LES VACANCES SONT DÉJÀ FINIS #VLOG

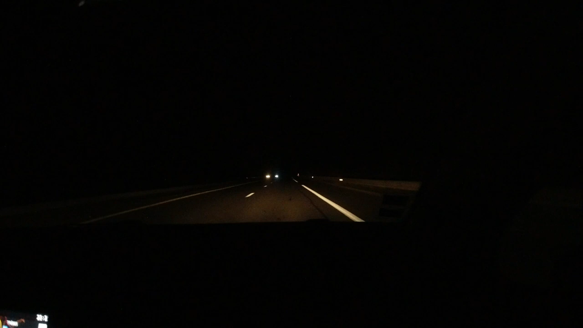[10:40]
Dès qu'on a passé la frontière d'Espagne en France, il n'y a aucune lumière, il n'y a aucun éclairage sur l'autoroute française. C'est une honte. Quand on est en Espagne, il y a de la lumière partout. Franchement, ils veulent faire des économies, mais pour les mettre où? Parce que je ne comprends pas là. Il n'y a aucune lumière, même les villes elles ne sont pas éclairées. On est passé à côté des villes, à côté de la mer, il n'y a aucune lumière. En Espagne, c'est éclairé partout.